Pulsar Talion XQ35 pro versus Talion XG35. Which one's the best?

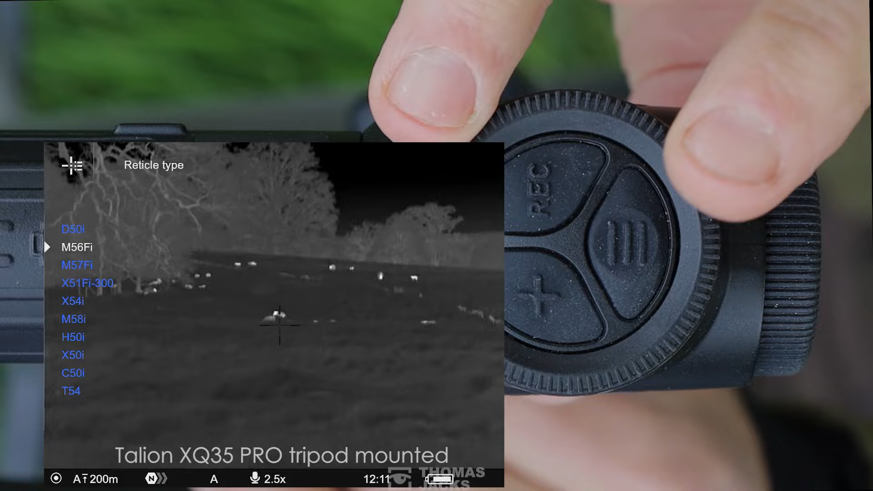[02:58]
Just to give you a snapshot of the kind of functionality you get with Pulsar rifle scopes.
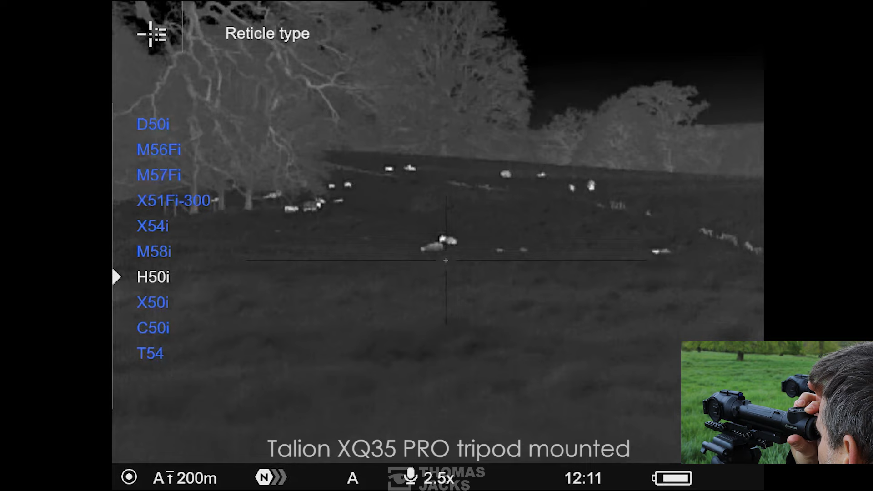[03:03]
You can choose your reticle, there's static and ballistic options that are scalable. You can control the colour and the brightness. And zeroing thanks to Pulsar is as simple as taking a shot, freeze framing and then shifting that red cross from the point of aim over to the point of impact.
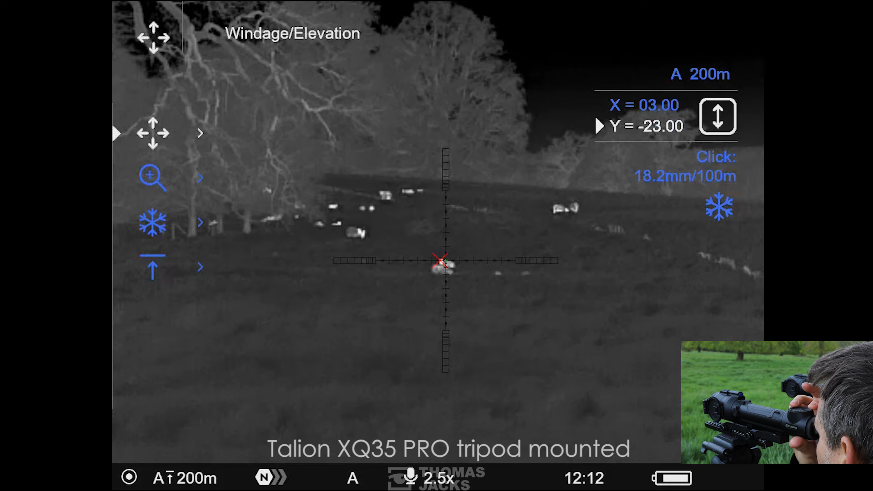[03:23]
They call it one shot zeroing. You can even select eight different colour palettes.
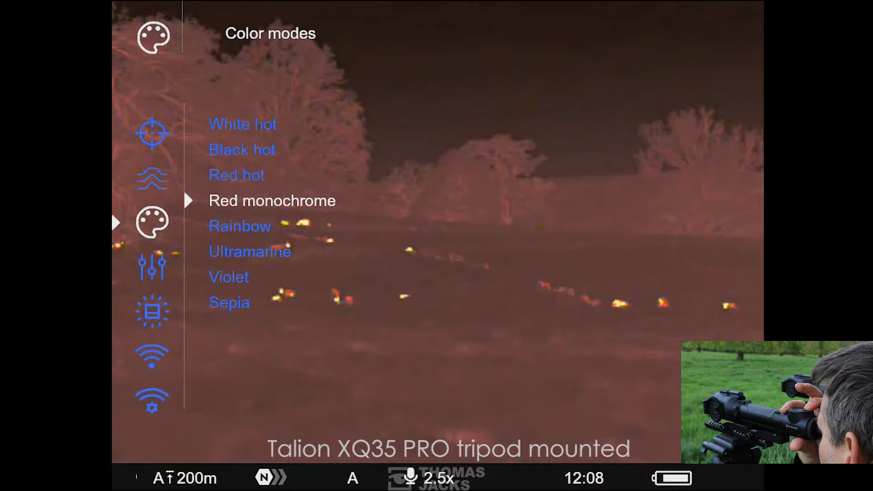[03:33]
Add audio to your video.
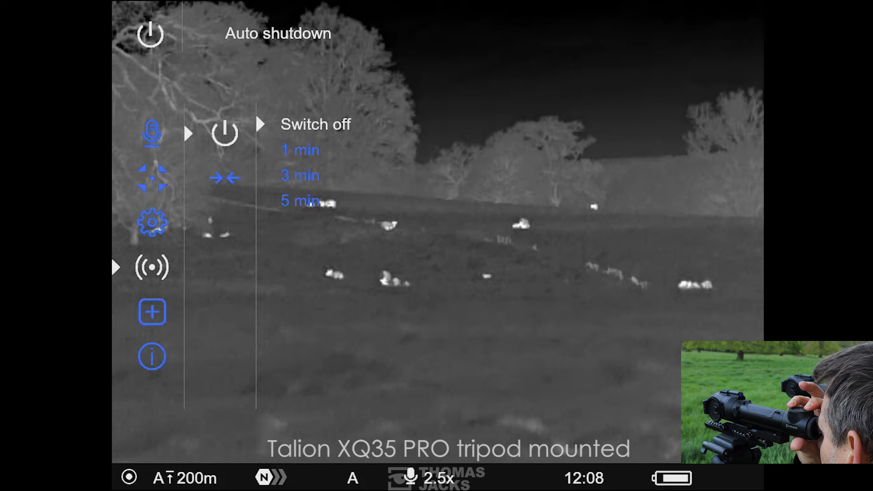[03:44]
And do things like switch on the accelerometer so your Italian tells you when your rifle is not level and can automatically power down when it's upright,
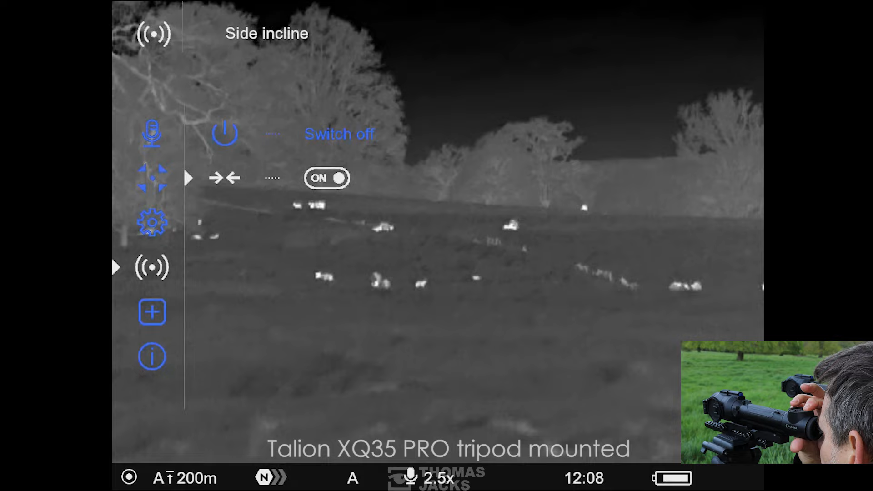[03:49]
being carried over your shoulder to conserve battery life.
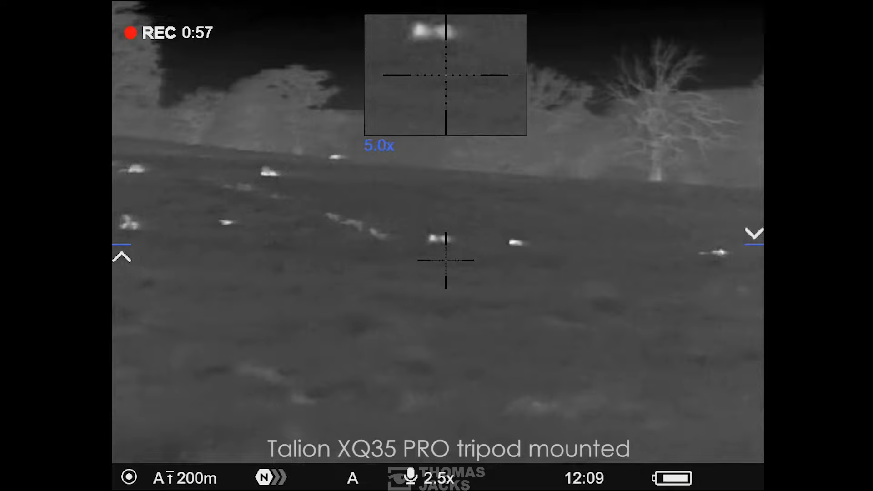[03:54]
So far, you've seen the quality of the Italian XQ35 Pro, which is an entry level inter-thermal.
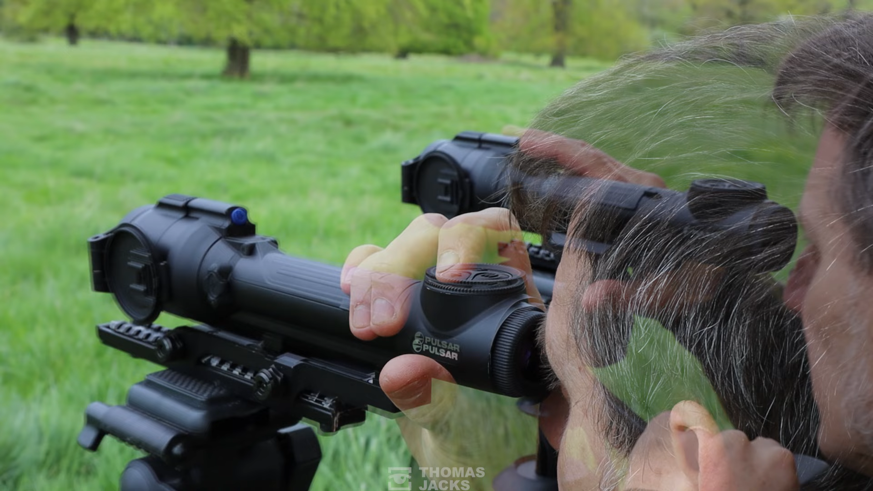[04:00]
Side by side, here's what you get if you upgrade to the XG35.
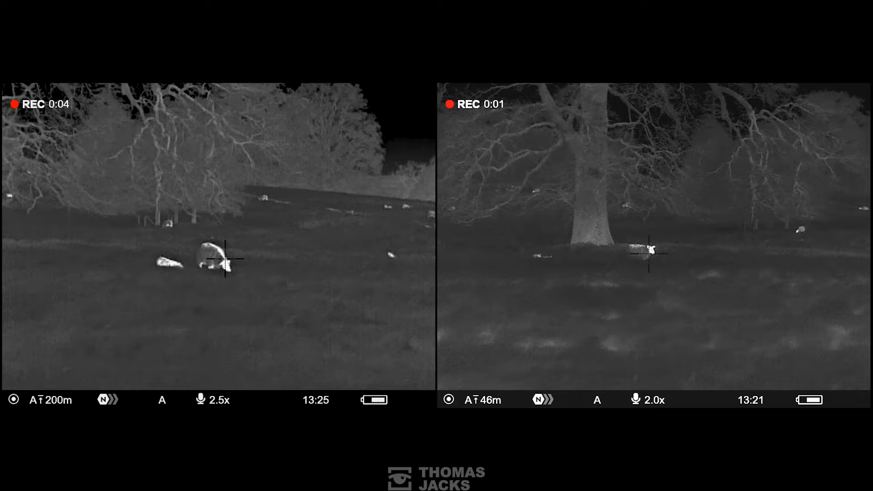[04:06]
The XG's native mag of x2
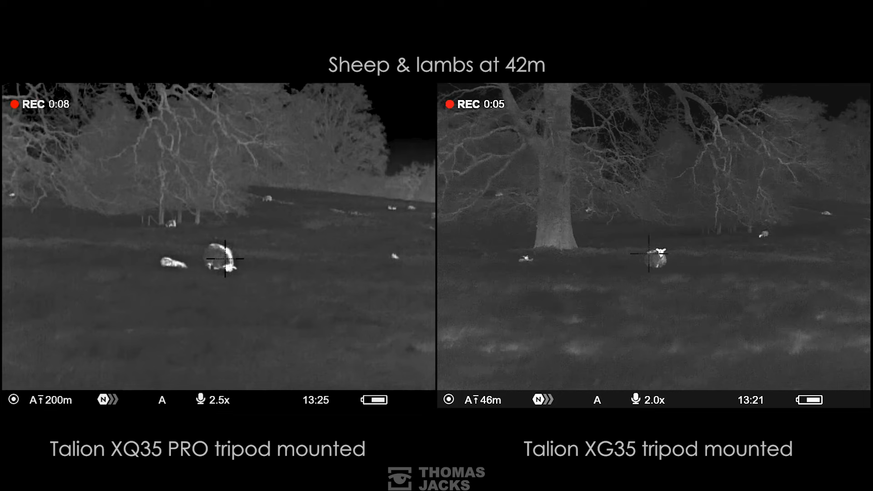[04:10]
can digitally zoom up to 16 times compared to the XQ, which starts at 2.5 and zooms up to 10.
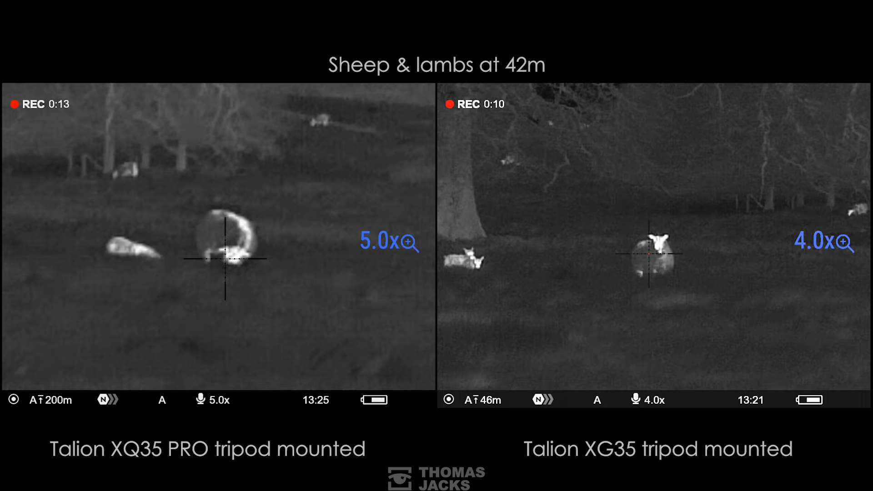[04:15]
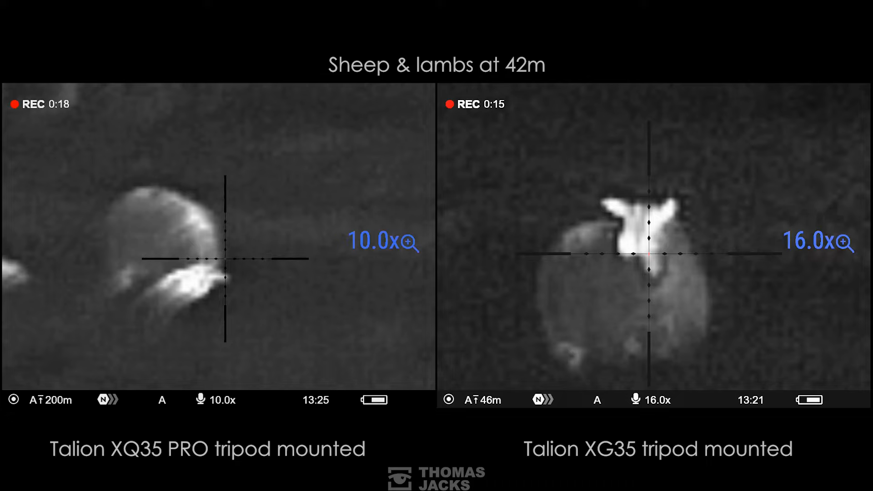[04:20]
And that leads us to the main reason why you might opt the XG over the XQ.
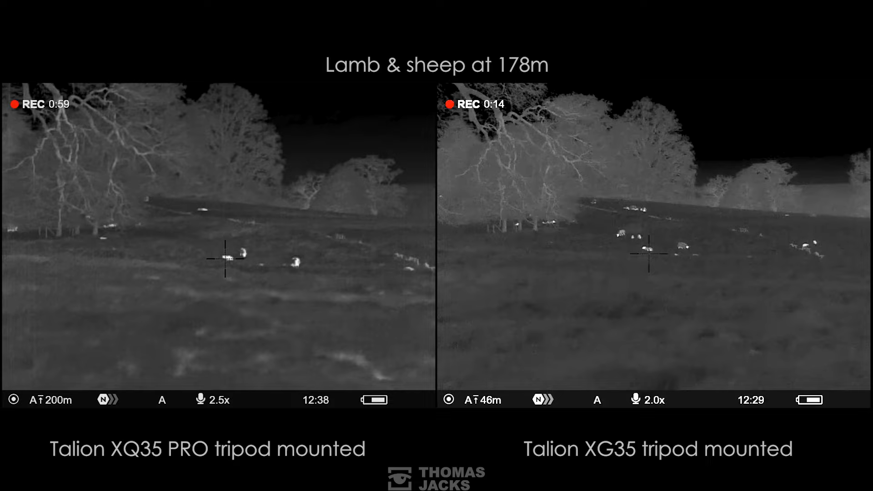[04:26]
The XG gives you a 640 by 480 12 micron pixel sensor for supreme detail and a greater capacity to zoom in.
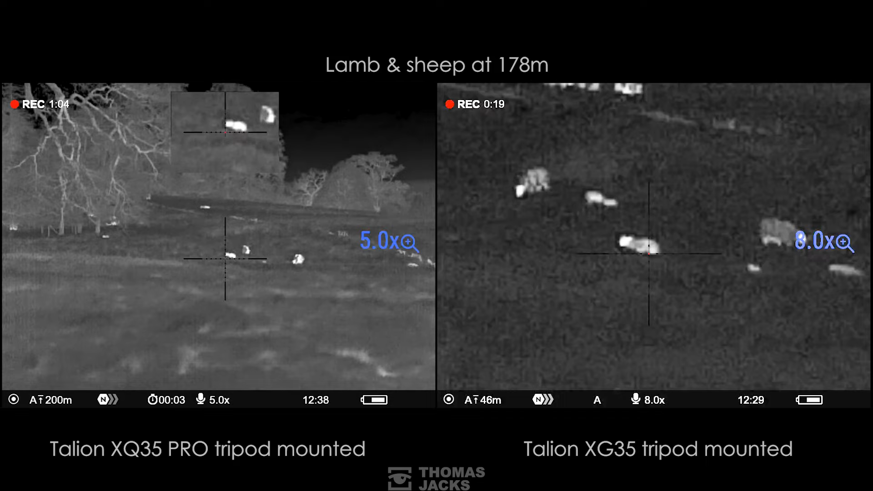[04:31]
That's versus the 384 by 288 17 micron in the XQ, although the cheaper XQ is Pro because its
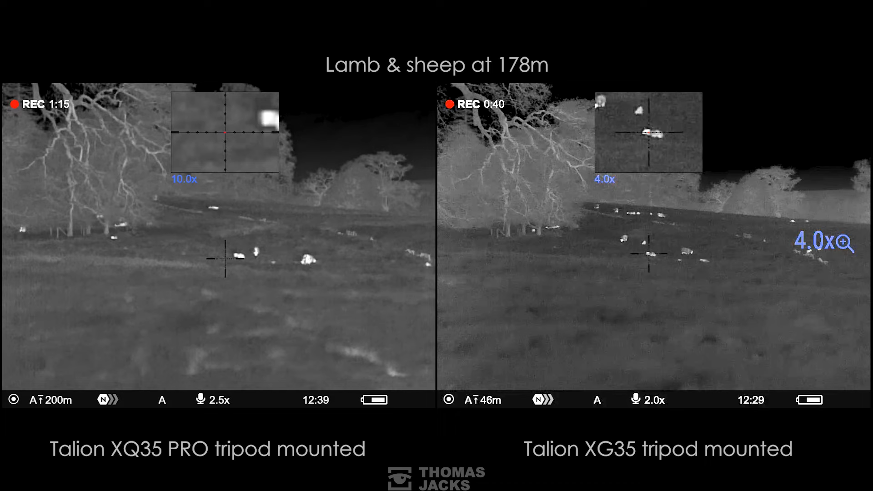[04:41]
sensor has larger pixels and that comes into its own in poor weather conditions. So if you have a tendency to be out in the rain, early morning mist or fog,
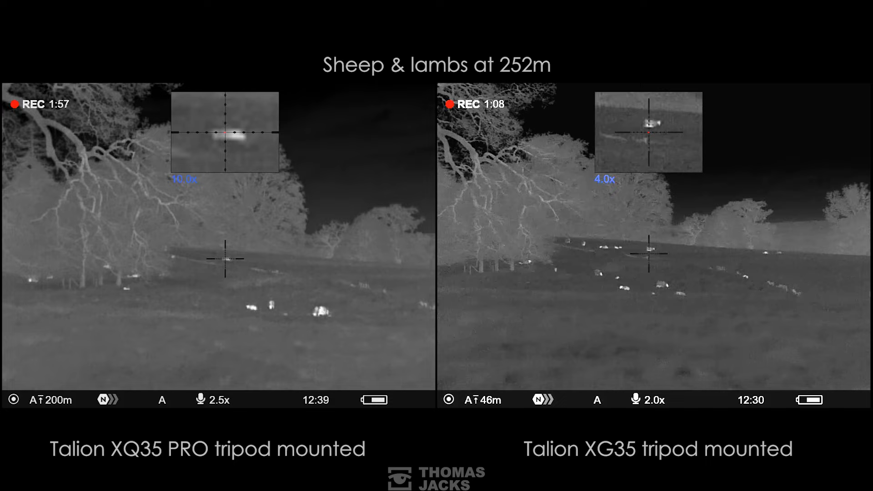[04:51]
the sub 25mK performance of the XQ35 Pro makes it a serious contender.